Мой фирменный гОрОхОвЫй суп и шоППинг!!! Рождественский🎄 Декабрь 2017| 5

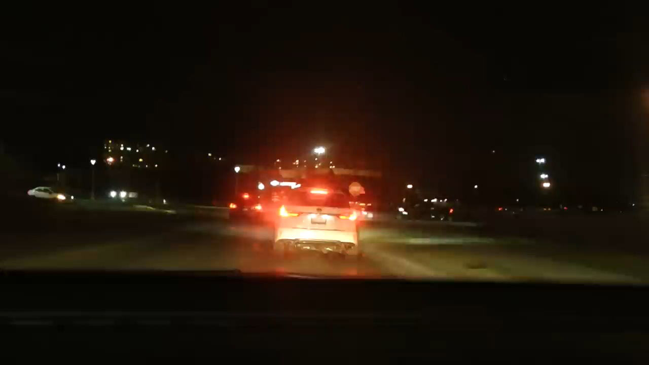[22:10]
Вот, это я с вами поделилась. Я, кстати, уже приехала на променад. А вот, променад — это молл, то есть, ну, шопинговый центр, я не знаю, как это сказать. А вот, значит, здесь много разных магазинов. Один из них — это TNT, в который я иногда хожу, и вы меня видели в видео из TNT. А вот, как бы мне здесь зайти? Я зайду здесь, с этого входа. С этого входа зайду. Вот с этого входа. Главное, чтобы по темноте здесь никто не ходил.
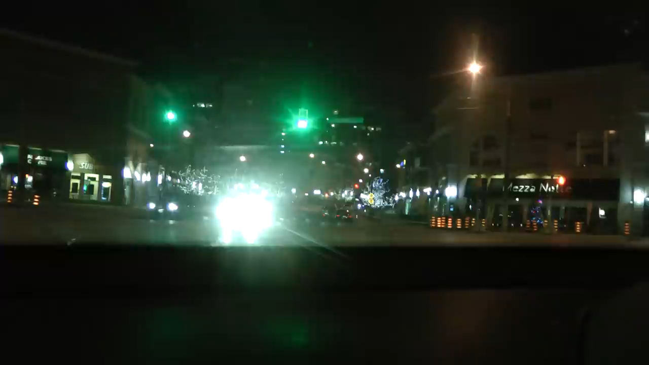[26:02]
Вот, то же самое касается обуви, детских каких-то вещей. Например, зимние костюмы тоже я не взяла, потому что очень дорого получался, даже после скидки. Обратите внимание, по какой красивой улочке я сейчас проезжаю, просто прелесть. Каждое дерево украшено огоньками, очень красиво. А вот, я довольна сегодняшним выходом. Я, конечно, вся устала, вспотела. Зашла еще в TNT, купила пироженки заварные с кремом. Так, могла бы заехать еще в Walmart, но уже не заеду, потому что просто нет сил.